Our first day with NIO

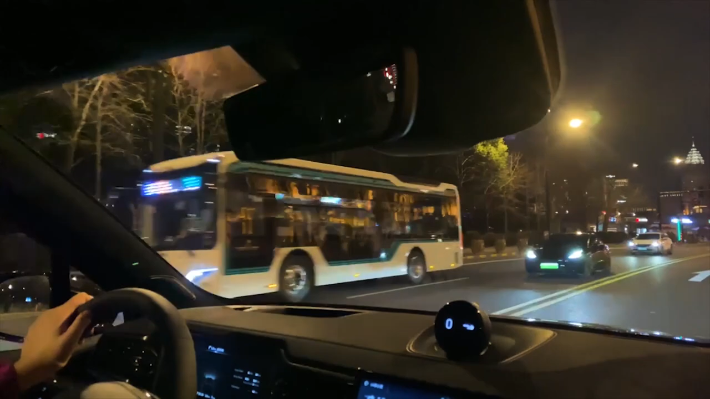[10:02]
There we go. There we go. Taking the car along the bond for our first drive.
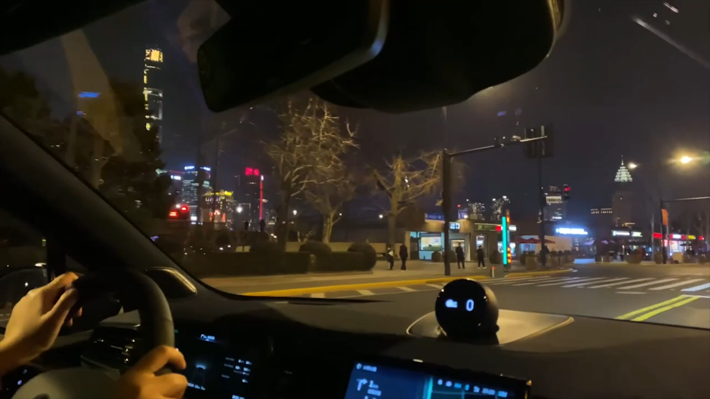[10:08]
We drive off. danger here in the side.